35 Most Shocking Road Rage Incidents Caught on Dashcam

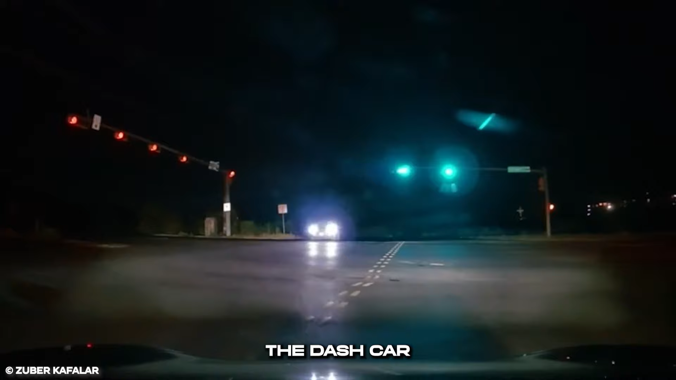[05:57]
The dash car went on its own and drove away. After a while, however,
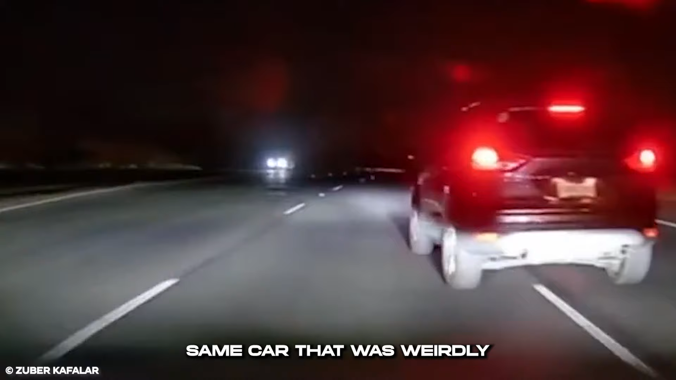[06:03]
the same car that was weirdly flashing drove dangerously past him and tried to cut him off. The dash car driver decided to slow down to let him go in peace.
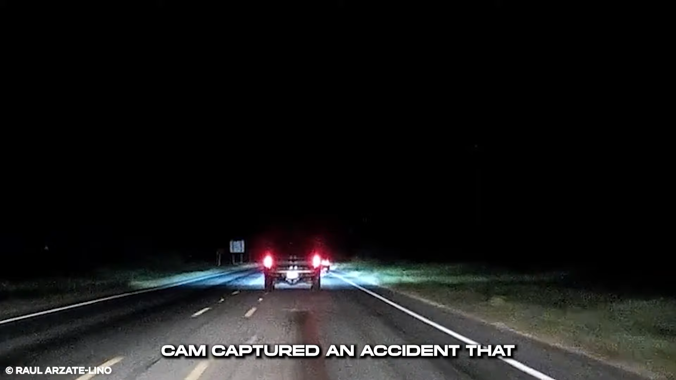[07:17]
This car's dash cam and rear cam captured an accident that could have been avoided if either of the drivers had been a bit more careful on the road.
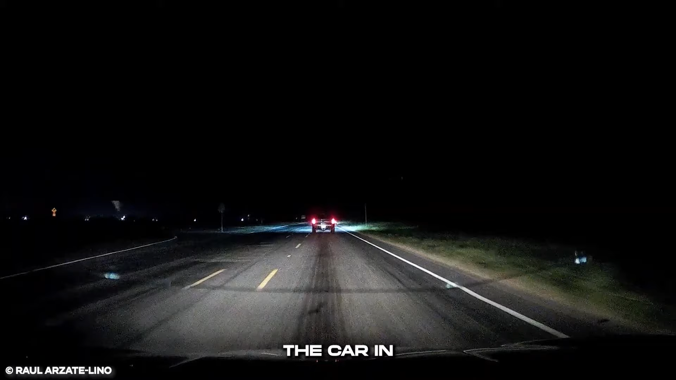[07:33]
The car in question tried to execute a left turn when the white sedan ran into it from behind.
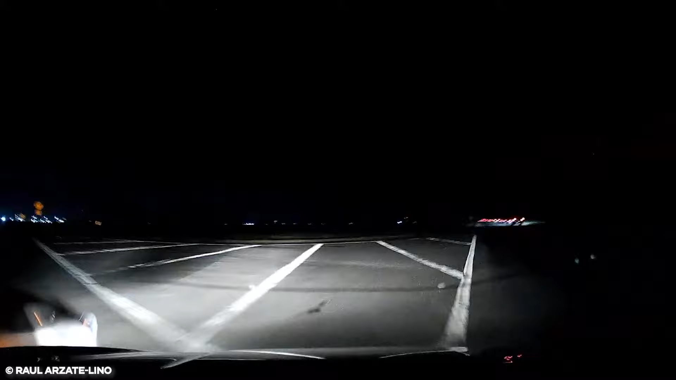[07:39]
While some might be quick to blame it on the colliding car, it should be noted that no turn signal was seen from the first car.
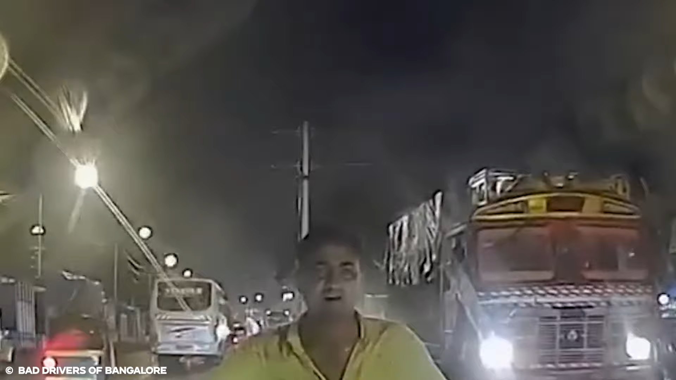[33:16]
It should be noted that the road was very busy and there was hardly a place for a car to turn.